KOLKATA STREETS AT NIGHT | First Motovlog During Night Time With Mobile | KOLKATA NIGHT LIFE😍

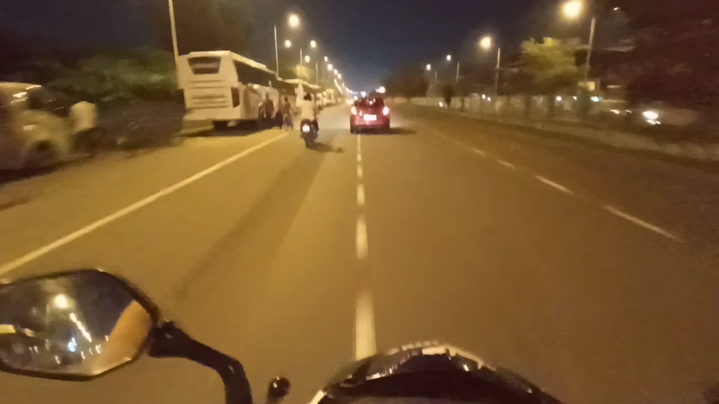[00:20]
8:33 और मैं हूँ अभी पाटोली में। अभी मैं जा रहा हूँ घर, एक काम से आया था मैं। और मेरे लेफ्ट साइड में यह है पाटोली का फेमस जगह फ्लोटिंग मार्केट।
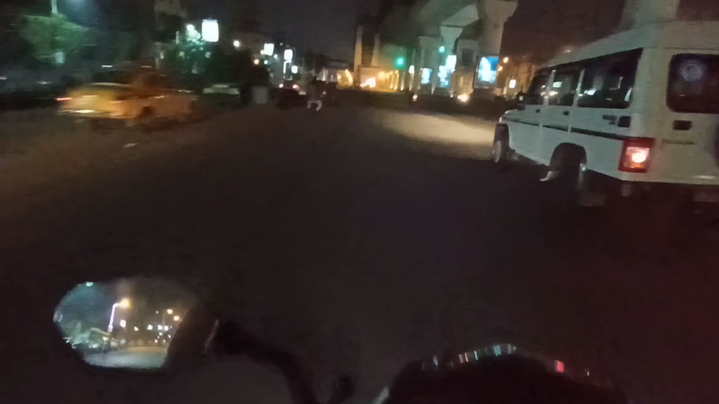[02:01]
तो आप देख सकते हैं रात को बहुत ही खूबसूरत लगता है कोलकाता का स्ट्रीट। आप कमेंट में ज़रूर बोलना है आपको दिन में घूमना ज़्यादा पसंद है या रात को,
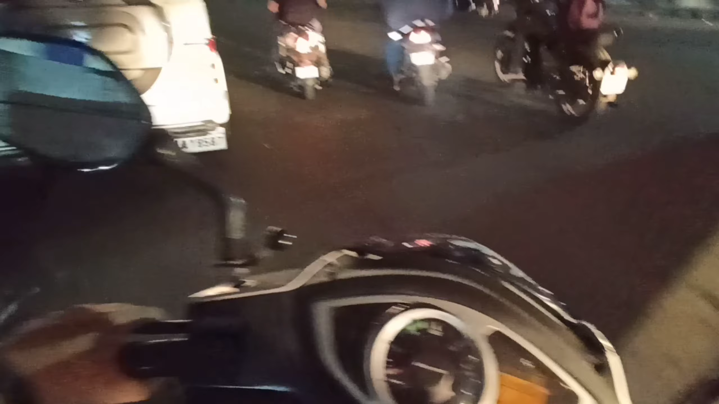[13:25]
और लेफ्ट साइड में है आपका चाइना टाउन,
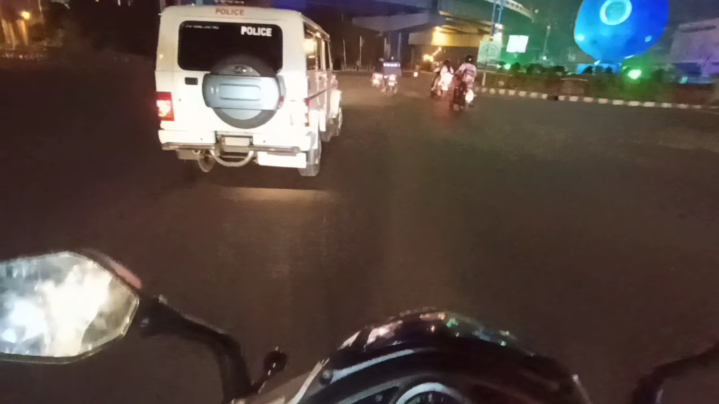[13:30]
जो चाइनीज़ रेस्टोरेंट का जगह है कोलकाता में। यहाँ पे सभी तरह के चाइनीज़ रेस्टोरेंट आपको मिल जाएंगे, तो आप ये देख सकते हैं ITC रॉयल बंगाल,